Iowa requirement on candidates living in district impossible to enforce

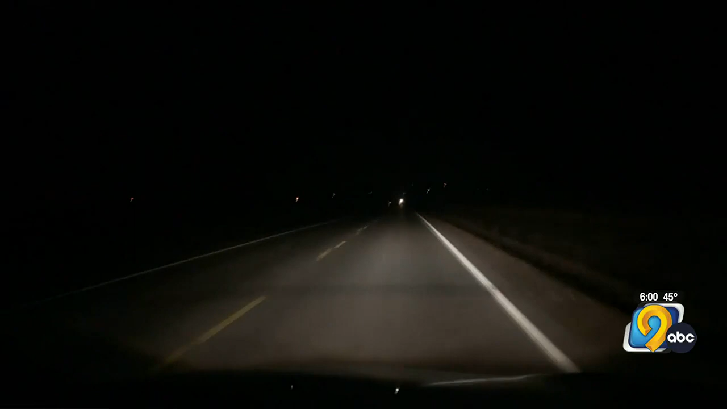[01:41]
We drove to Wolf's new address, but he wasn't there. The owner who donated to Wolf's campaign told us Wolf is renting a room.